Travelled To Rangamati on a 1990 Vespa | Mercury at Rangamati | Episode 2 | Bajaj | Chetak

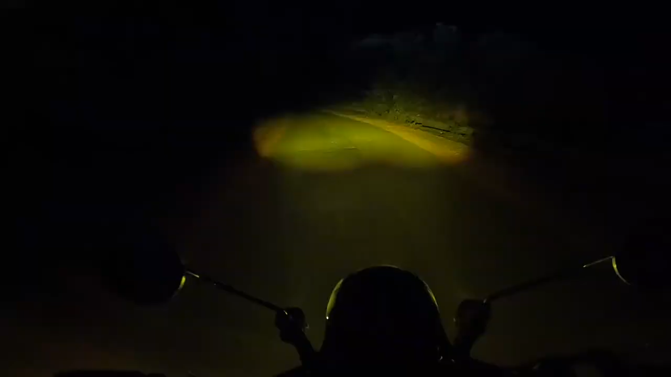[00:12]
এই রাস্তা রাতের বেলা চালানোটা একটু রিস্কি, একটু না অনেকখানি রিস্কি।